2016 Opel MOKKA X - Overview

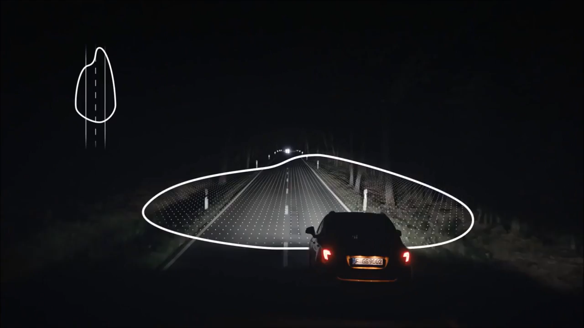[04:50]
Intelligent, the high beam assist registers oncoming vehicles and vehicles in front and dims the light accordingly.